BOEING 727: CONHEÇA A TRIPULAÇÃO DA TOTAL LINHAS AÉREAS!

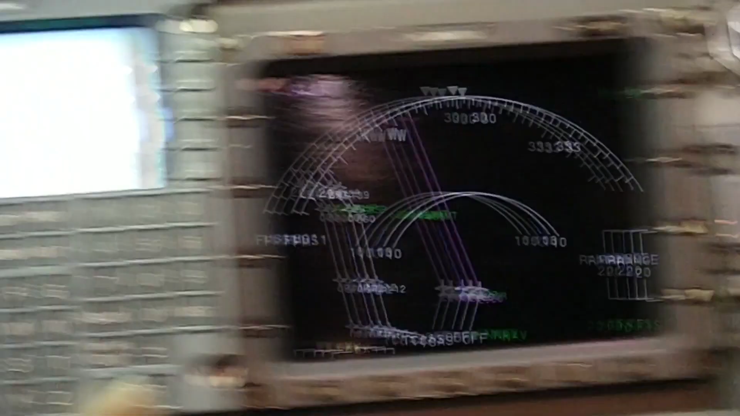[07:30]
Agora que eu tô vendo aqui, meu capitão, aqui do lado, aqui, ó, nós temos um navigation display, né?
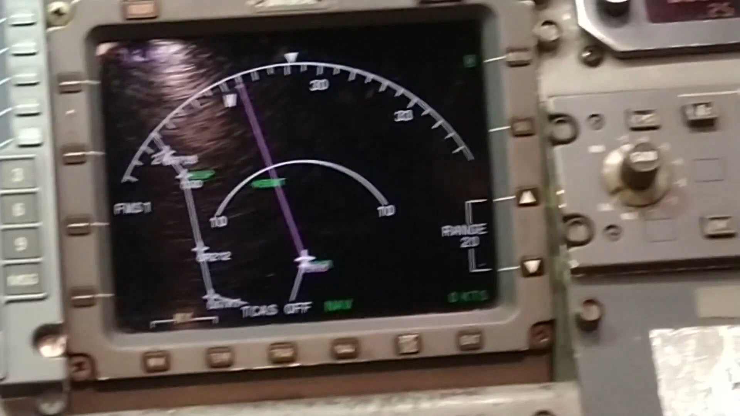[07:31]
Isso, tá bem. Isso, tá.
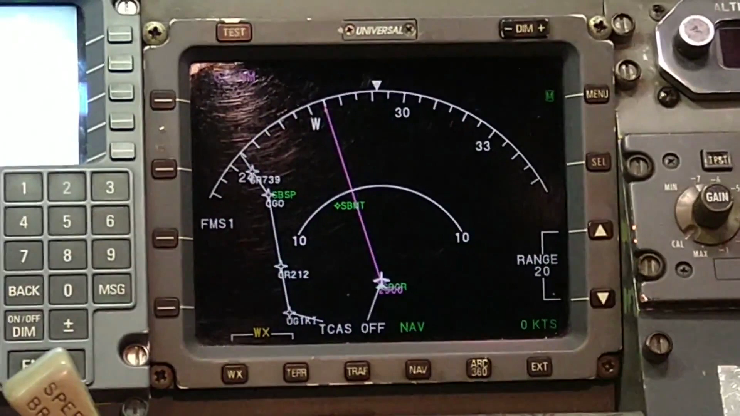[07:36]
Então ali, todas as posições, ali, o desenho da rota, tá tudo desenhadinho ali, né? Integrado com o nosso... Integrado com o FMS.
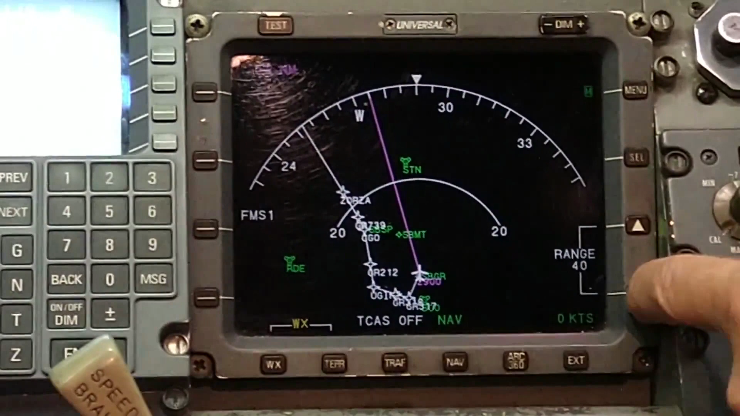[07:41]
FMS com o radar meteorológico. Ah, tá.
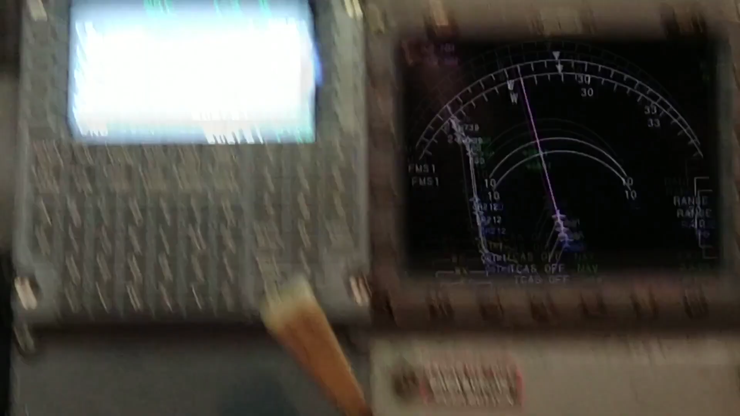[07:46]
Quer dizer que ali também tem informação de meteorologia.